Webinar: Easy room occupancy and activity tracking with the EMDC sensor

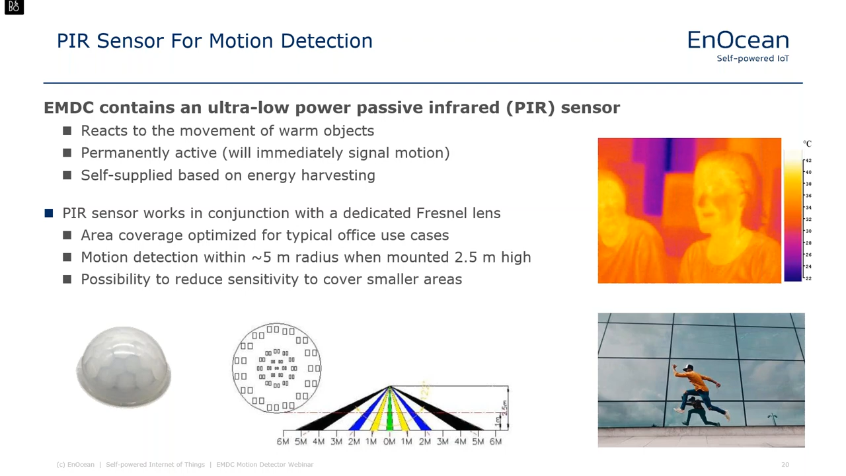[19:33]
area capture by reducing the sensitivity to limit the capture to smaller areas of approximately three meter radius now another important information is not only that i have a motion in a certain